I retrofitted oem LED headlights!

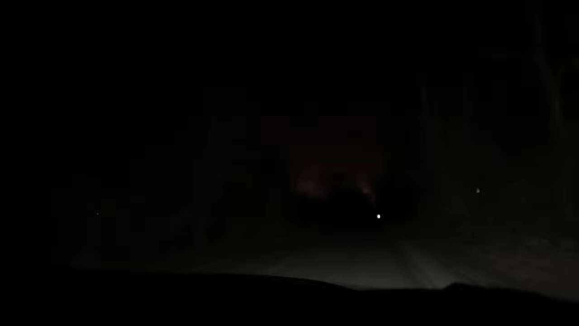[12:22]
So here's what just the normal daytime running lights look like. As you can see, they're pretty dull, but they're about as bright as normal lights on the halogen car. However, when we switch it over to the normal lights on this car, look at that. And that sign right there is nearly blinding. Now, if we change it over to the brights,
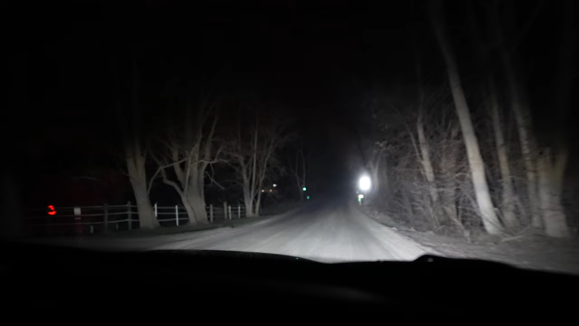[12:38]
that sign does actually blind and we can see so much farther down the road. All right. So now we're back into daylight.